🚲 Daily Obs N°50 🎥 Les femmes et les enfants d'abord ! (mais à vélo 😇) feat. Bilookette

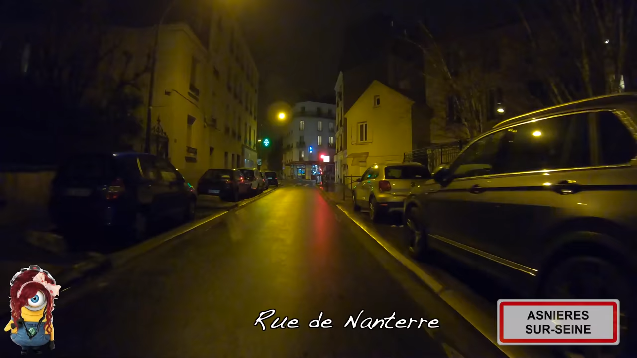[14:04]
Billouquette est toujours avec la caméra au harnais, avec le Carmagrip, le stabilisateur
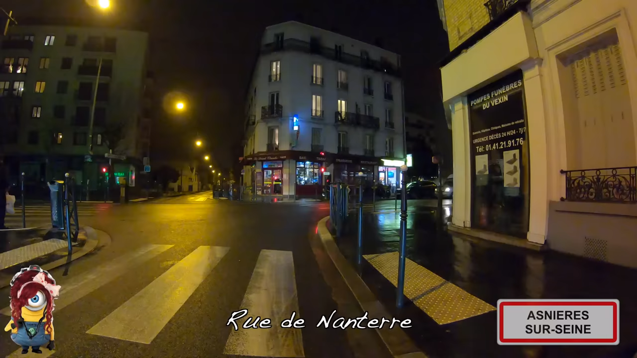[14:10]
fabriqué et commercialisé par GoPro qui s'accouple parfaitement avec la caméra. Et là, elle va nous faire une longue traversée de la rue de Nanterre.
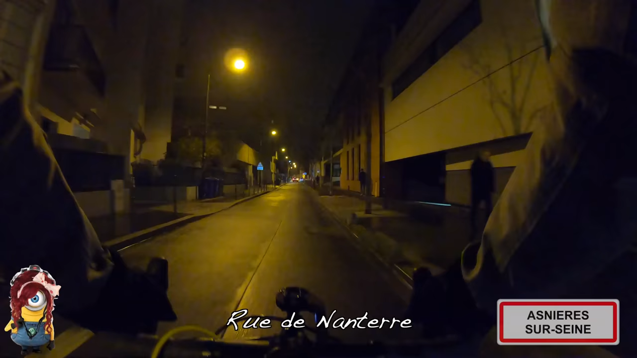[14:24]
Donc, ils sont à l'extrême bout tout à la fin de cette rue de Nanterre. Elle est très très longue cette rue. Elle est un tout petit peu plus qu'en faux plat montant. On peut dire qu'elle grimpe un peu. Et elle va ensuite aller s'engouffrer donc venir en rue Barbus en direction de la gare de Bois-Colombe. Alors, c'est une rue où quand tu es suivi par une auto, tu ne te sens pas forcément bien.
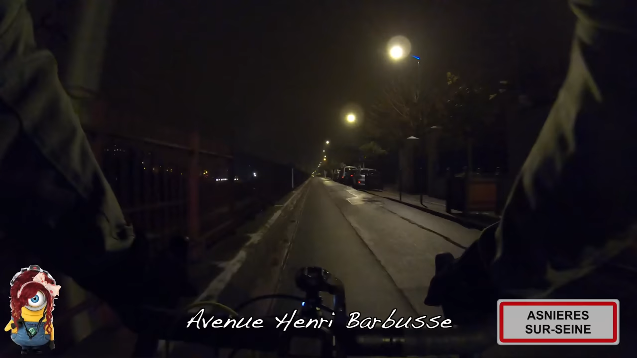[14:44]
Parce que là, typiquement, il n'y a jamais la place pour te doubler. Mais c'est limité à 30. Donc, qu'est-ce qu'elle fait ? Elle roule au-dessus de 30. Comme ça, elle est tranquille. Ça me rappelle un peu cette dévi-hop que j'avais fait il y a plus d'un an, il y a 15 mois, avec ma copine Isabelle où j'avais beaucoup parlé du cyclisme au féminin,
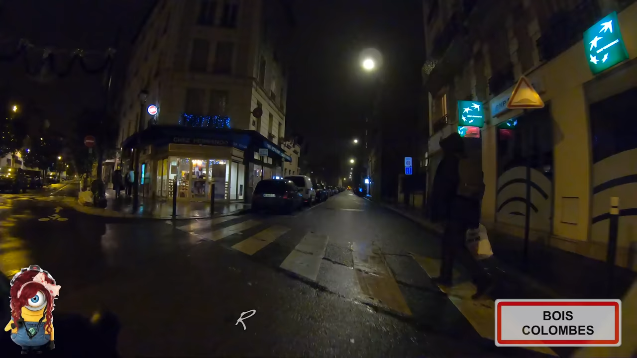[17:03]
C'est un trajet qui est assez pépouze. Finalement, là, elle a un trajet au retour où elle va circuler sur beaucoup de chaussées à sens unique ou limitées à 30 km heure.
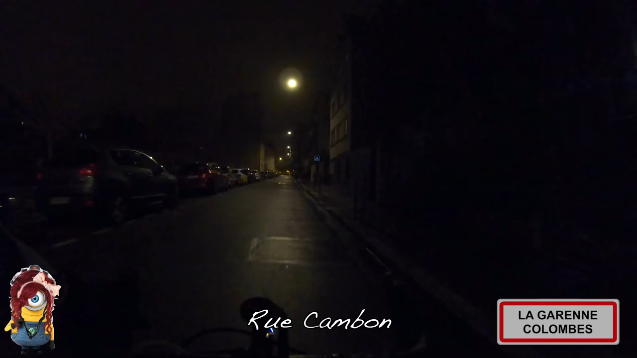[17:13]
Et là, par exemple, typiquement à cet endroit-là, elle me confia qu'elle adore passer par cette avenue du Général Leclerc parce qu'elle est très à l'aise,
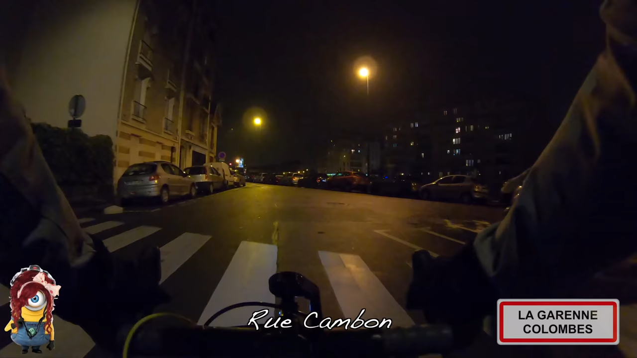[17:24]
c'est très large et elle peut rouler fort. Parce qu'elle aime bien rouler fort. Tu l'auras compris.
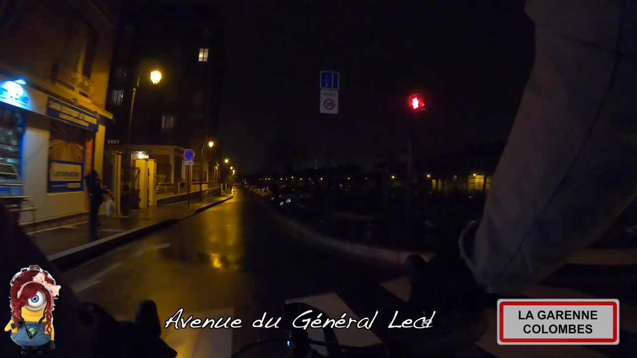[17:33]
Mais voilà, c'est super sympa comme trajet. Alors oui, c'est radicalement différent de ces grands boulevards. Évidemment, elle ne va plus rouler dans Paris. Elle n'a plus cette chance que moi, j'ai conservé d'avoir au moins la moitié de mon trajet Paris-Intramuros et de pouvoir bénéficier de tous les progrès qui s'y font en termes de cyclabilité chaque jour un peu plus. Ça bouge énormément Paris, voilà. la piste cyclable sur Boulevard Voltaire, sur Rivoli,